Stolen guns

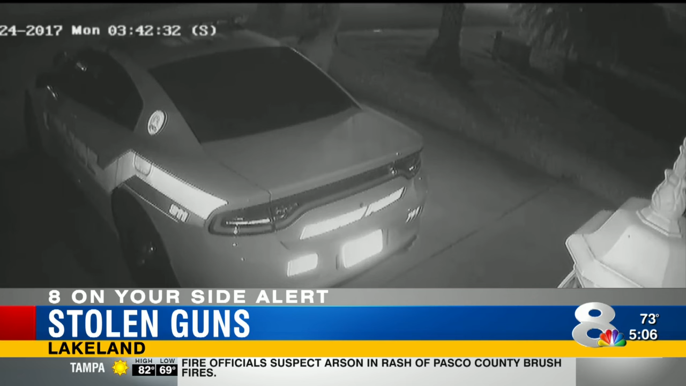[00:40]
TAKE A LOOK AND YOU'LL NOTICE A GROUP OF PEOPLE WALKING THE STREETS. THEN SOME BOLD BURGLAR WALKS UP TO A BARTO POLICE PATROL CAR AND OPENS THE DOOR. THE SUSPECT DIDN'T GET ANYTHING FROM THE PATROL CAR,
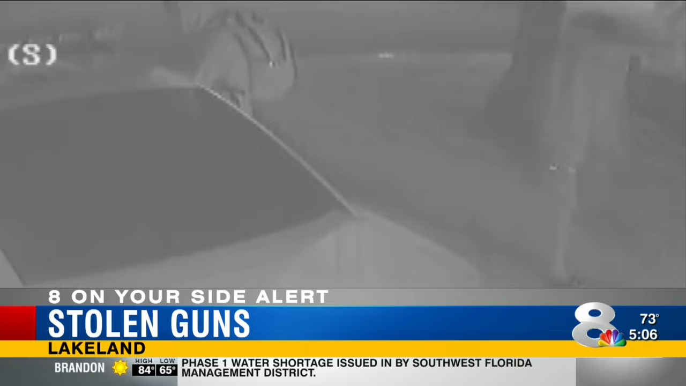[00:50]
BUT YOU CAN SEE A GUN IN THE MAN'S THE POLK COUNTY SHERIFF'S OFFICE HAS POSTED TO THEIR FACEBOOK PAGE ASKING ANYONE IF YOU KNOW ANYTHING ABOUT THIS, PLEASE CALL THEM. THEY'RE STILL ON THE STREETS. THEY NEED TO FIND WHOEVER DID THIS SO THEY DO NOT CONTINUE TO DO THIS.